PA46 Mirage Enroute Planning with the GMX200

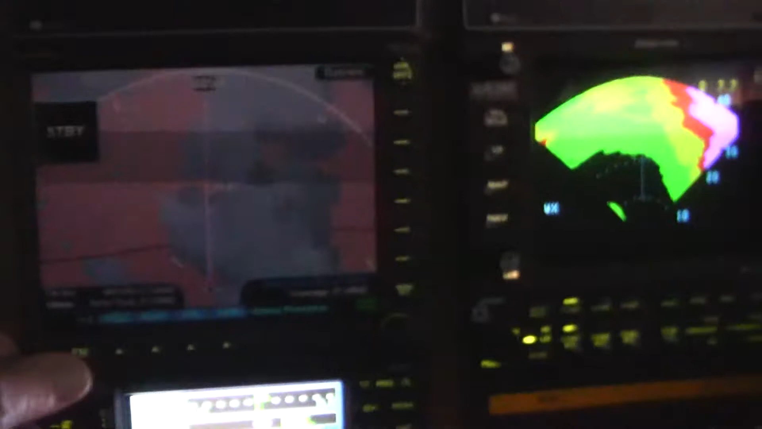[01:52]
So if we go to map, there's, oh, there we go, 260 knots.